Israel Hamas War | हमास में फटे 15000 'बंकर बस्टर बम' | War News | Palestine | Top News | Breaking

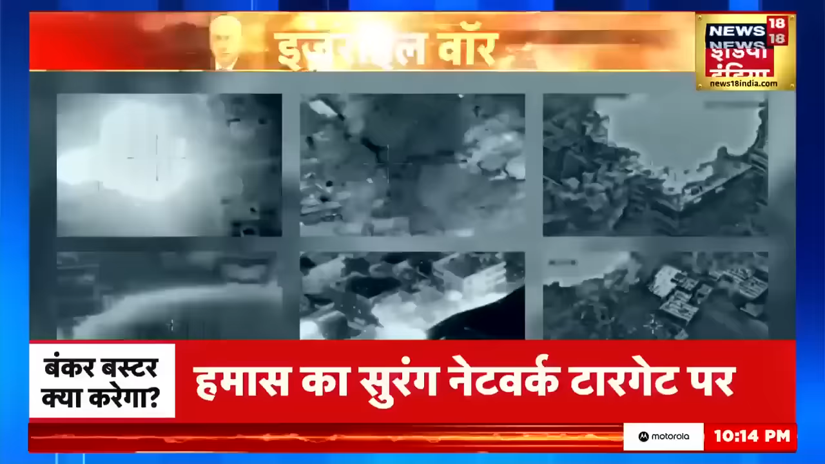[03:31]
izrael کی air force اس وقت غازہ کے عمارتوں کو ملبے میں تبدیل کر رہی ہے اس میں زیادہ تر دھماکے ایسی ہیں جو ہماس